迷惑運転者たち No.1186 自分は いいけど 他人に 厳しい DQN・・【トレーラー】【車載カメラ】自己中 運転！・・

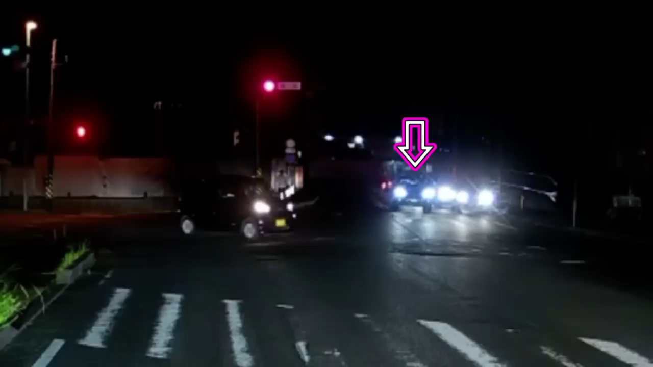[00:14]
これはもう、まあ、空気満々でいるもんね。ウインカーは出さないわ、停止線からはみ出してるわ、賭けしようか。もう絶対あいつは行く、行くに1万円あ、ウインカーあげたい。よし、1万円儲け。あれ、俺誰とかけてるの、自分でか。いやー、何の得にもなりやすいな。